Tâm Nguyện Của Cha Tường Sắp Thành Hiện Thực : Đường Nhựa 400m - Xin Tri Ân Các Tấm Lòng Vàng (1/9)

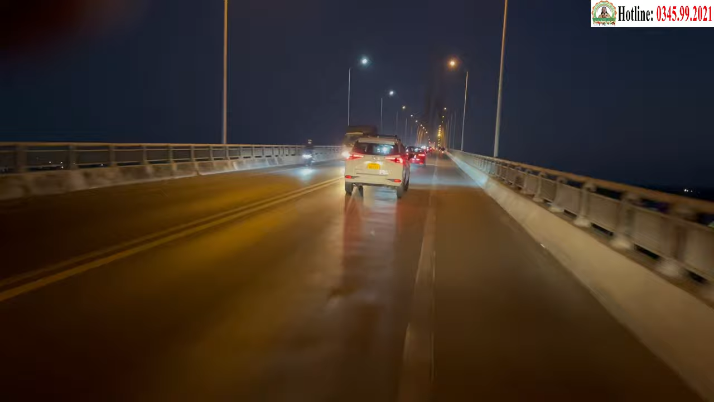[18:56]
xe khách rẻ giàu quốc lộ 60 đi đến cầu Rạch Miễu, địa phận giáp ranh của tỉnh Tiền Giang và Bến Tre